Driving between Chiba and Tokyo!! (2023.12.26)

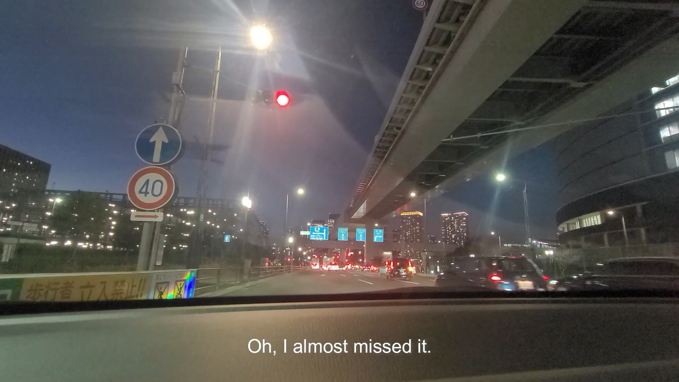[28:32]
There was, alright. It's recording. Phew. I almost missed the red light. Ooh, that was close.